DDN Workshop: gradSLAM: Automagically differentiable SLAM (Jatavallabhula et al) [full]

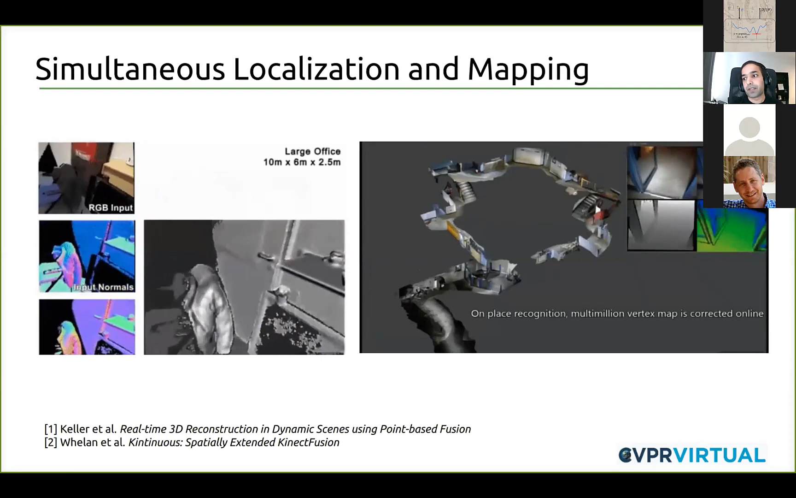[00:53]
SLAM has been traditionally the way this problem has been solved. In this particular paper, we're focusing on dense maps that are constructed from RGBD cameras.
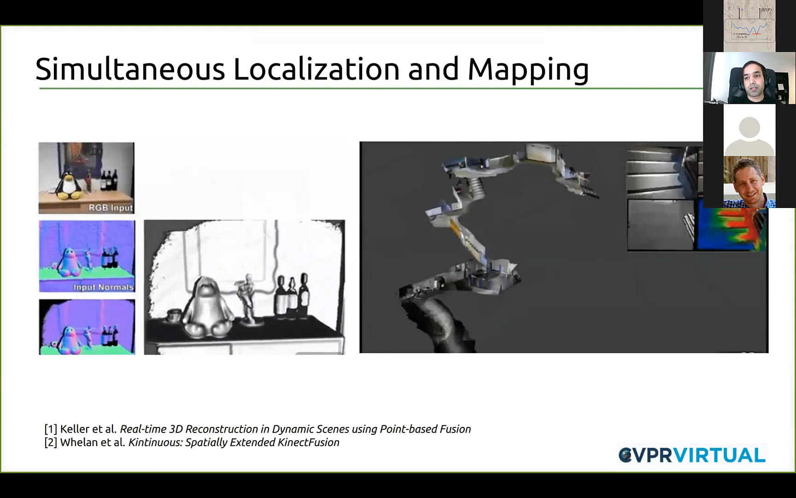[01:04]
So, the last decade or so has seen lots of improvements in deep learning.
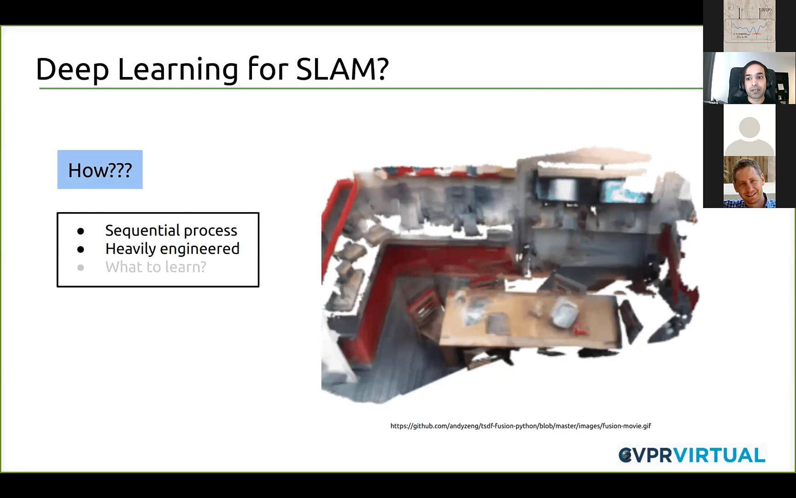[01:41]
And modern SLAM systems are very heavily engineered for specific like robot sensor environment configuration. And also, the fundamental question of what in the SLAM pipeline needs to be learned opens up a lot of design choices. So, in this work, we take a new approach to SLAM from the perspective of differentiability.
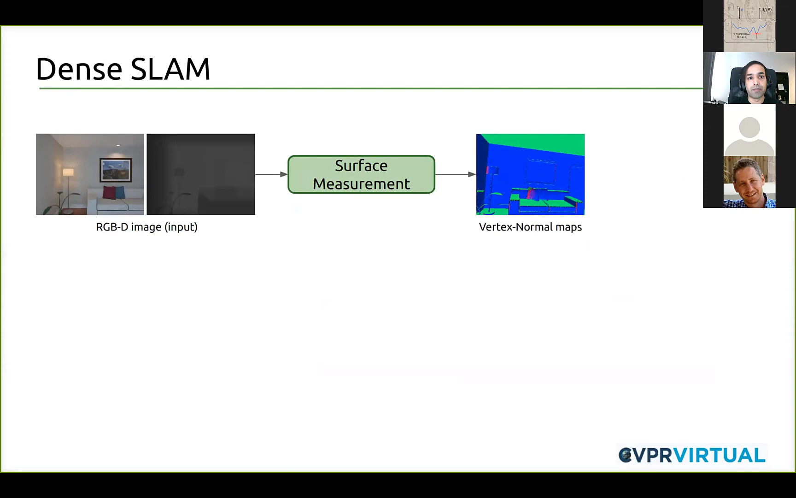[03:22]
And the underlying geometry is then reconstructed in the local frame, which gives your local map. And we assume we have like a global map, which is initialized to blank, you know, what those are points. But as time progresses, you have some persistent estimate of a global map,
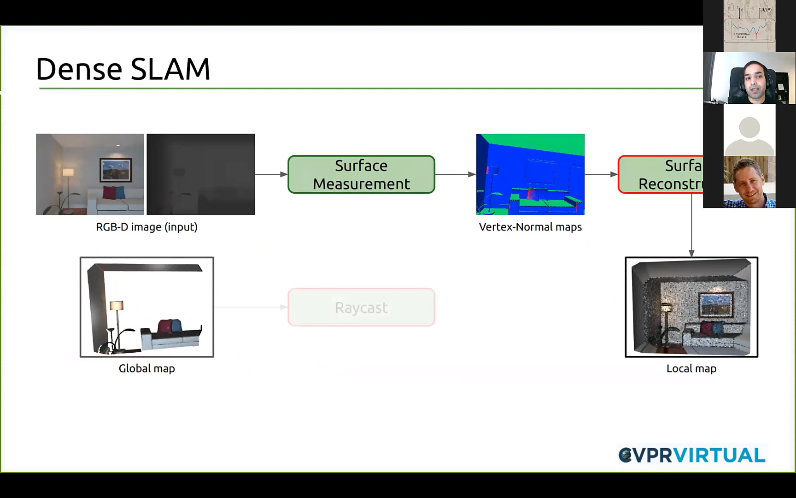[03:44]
which you ratecast and then align with the local map to get and perform fusion to update the global map. And this process is repeated each frame. And several processes shown here in like red boxes.
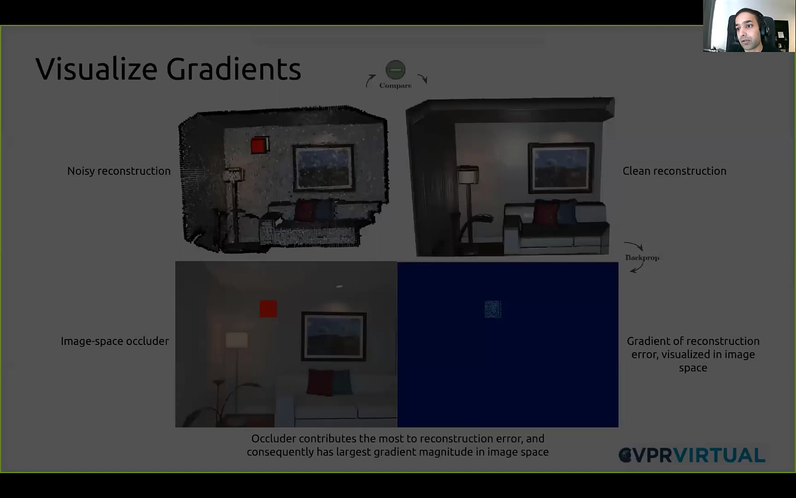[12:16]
For a better illustration, you can see here where we have an occluder that's randomly spawned in front of the camera and we keep moving it, but grad SLAM is able to backprop through this LAM system and figure out the exact pixels in the image that are resulting in a greater gradient magnitude. So it's able to associate 3D errors to 2D
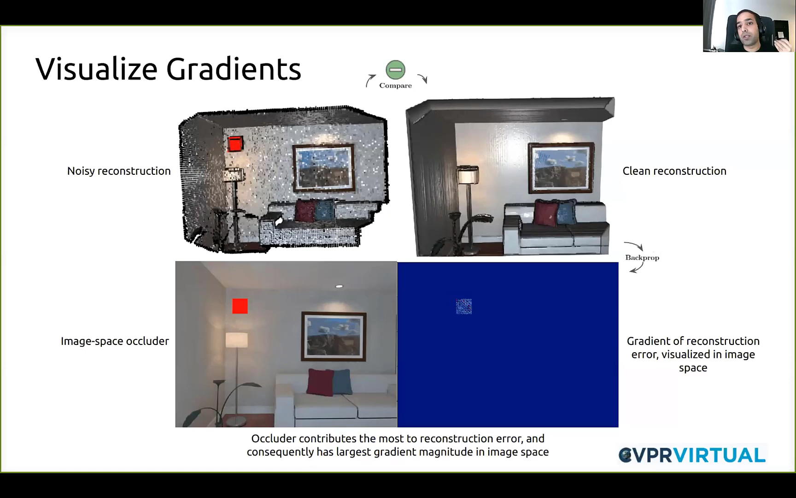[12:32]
image pixels like the errors and state estimates with their original sensor observations, which is key. We use that to now do a bunch of tasks like depth estimation or RGB image completion.
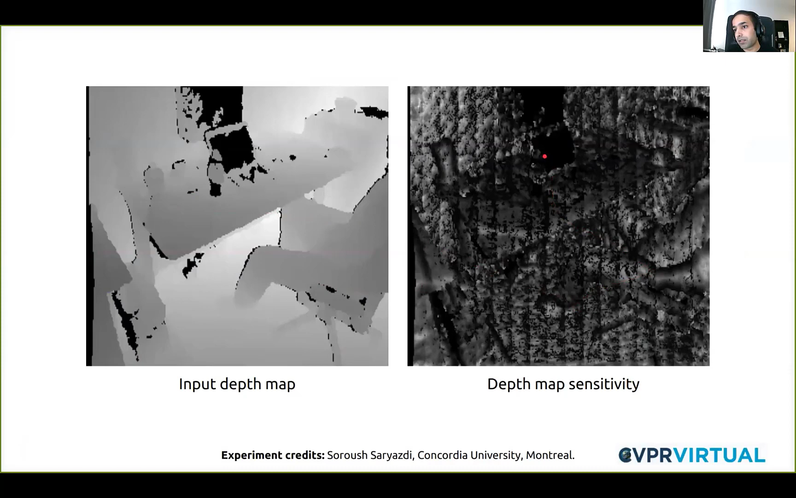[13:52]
Pixels that are not imaged in the depth map do not contribute a lot to 3D reconstruction but pixels along edges contribute more.
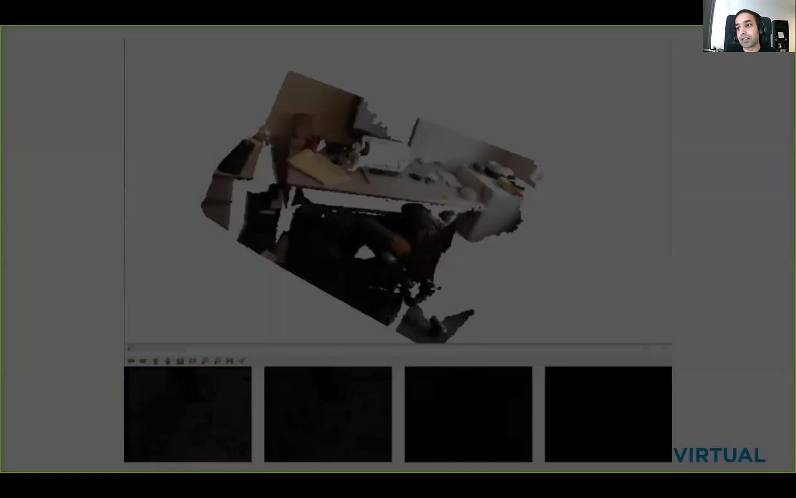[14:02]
There's also an interactive visualization that we developed where people can take a reconstruction arbitrarily click on finds and then look at what image or what image pixels cost
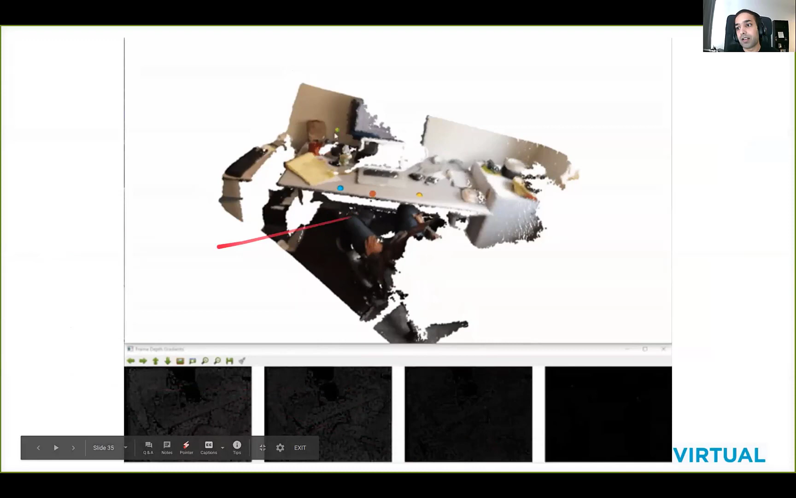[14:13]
the greatest change in those points. So we've restructured grad SLAM as a pytarch